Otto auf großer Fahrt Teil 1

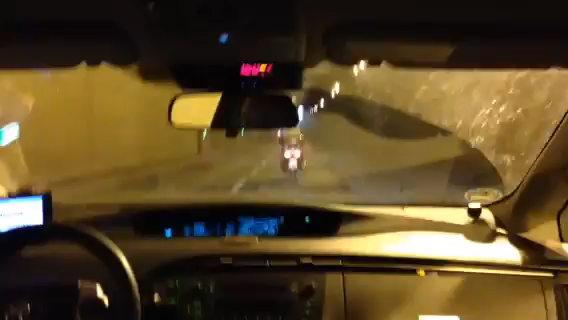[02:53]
Schlecht hier, oder? Die machen in einem Jahr, das ist alles wieder in die Alter. Also ist entweder ist viel mehr fahren oder scheiß Material. Scheiß Material, denke ich.